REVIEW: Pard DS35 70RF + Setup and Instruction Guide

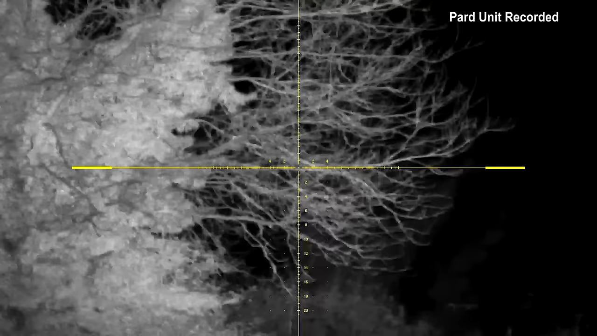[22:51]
you can see the Pard easily allows me to see every part of the field.
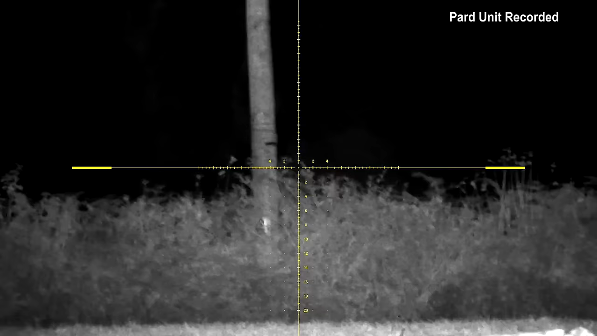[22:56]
And I'm only using power level 1 on the illuminator.
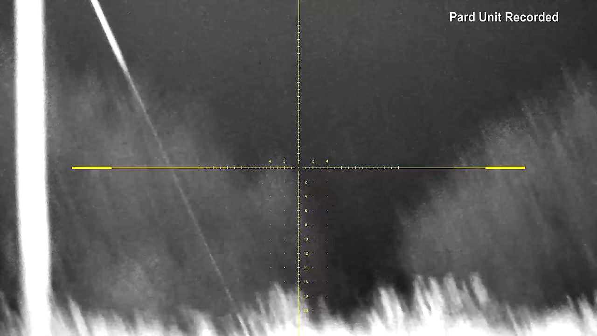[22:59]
The ground is frozen hard with the grass because it's a heavy frost, giving a reflection back.
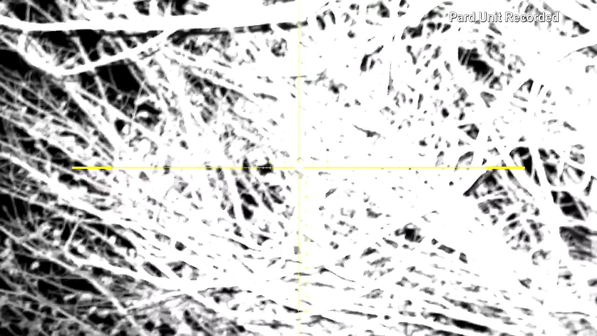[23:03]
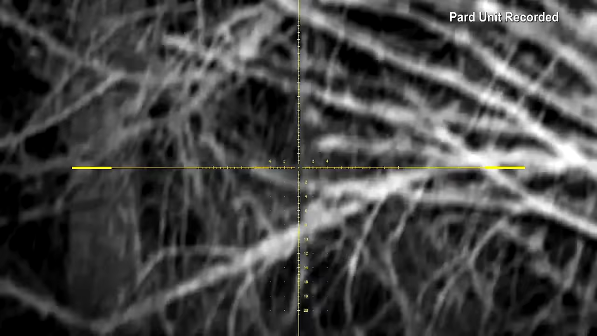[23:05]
You do get an ambient pulse from the recording on the playback. No idea what that is.
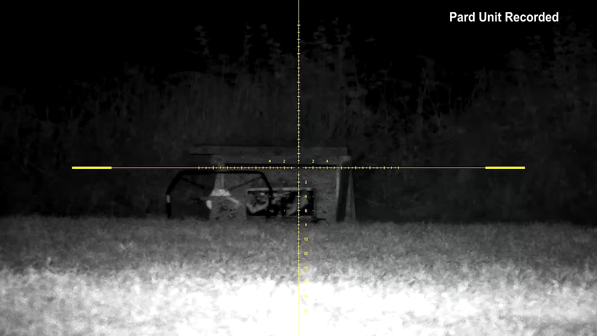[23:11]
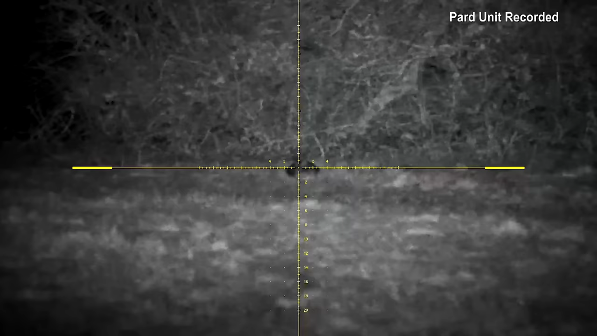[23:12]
Now, over to the rabbits. The loud click noise you hear is me turning the rangefinder on and off. I did talk while filming at night, but the microphone really does not pick up your voice.
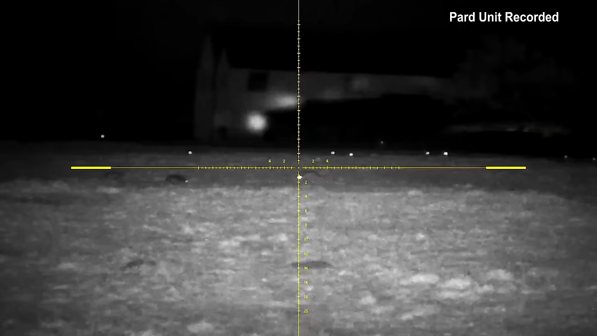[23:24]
It only records sounds direct from the scope. So it's no good to record your own voice.
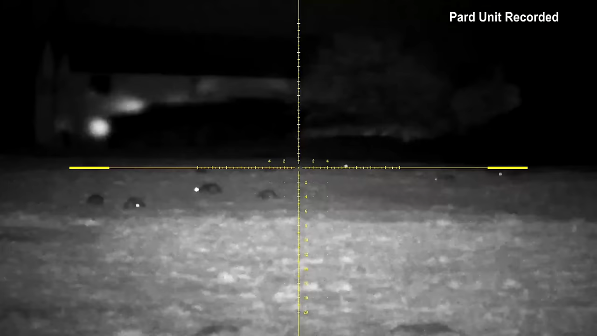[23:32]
This is a local field of dreams. Look at all those eyes being picked up. The furthest are around 200 yards away.
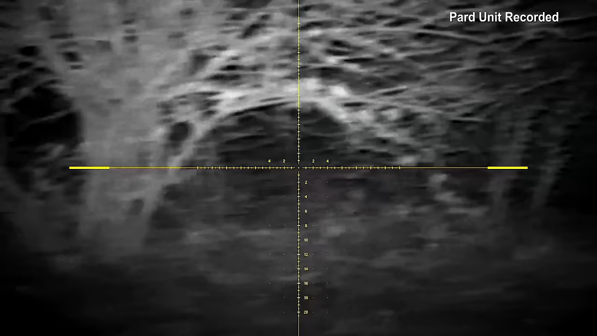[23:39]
And where there is an abundance of food, there are foxes.
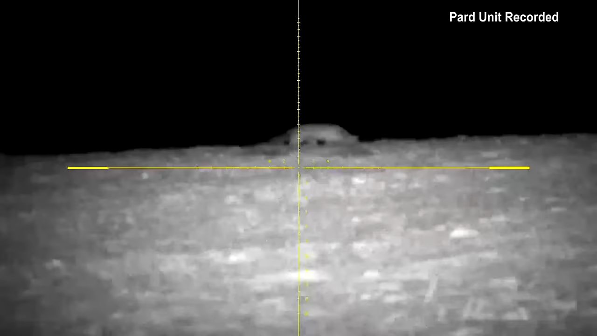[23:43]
And if they are your prey with a centre fire, then this is going to work very well.
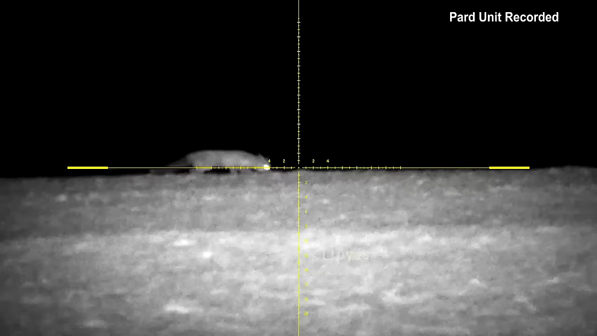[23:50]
Ranging them and identifying the target is easy. You just decide when to take the shot.
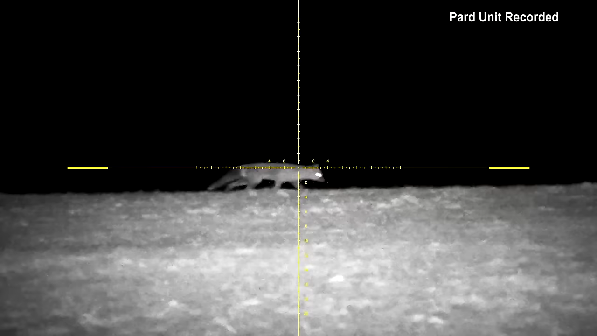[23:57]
The auto record for me is not very usable on a non-recoil air rifle, only for the centre fire.